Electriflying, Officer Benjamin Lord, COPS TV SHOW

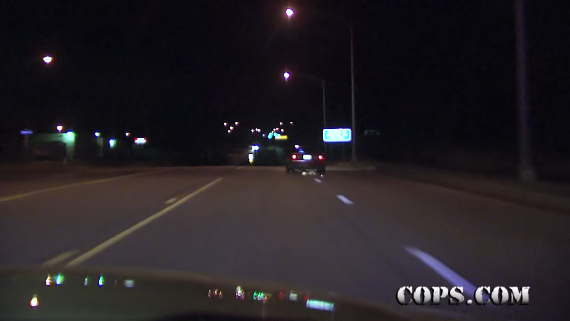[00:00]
321, he's losing something out the back of his car. I don't know if he blew a tire, but he's throwing really good sparks all down Chestnut. It's extremely dangerous. He's going on to oncoming traffic right there. 18 wheelers coming in the way. He wrecked out.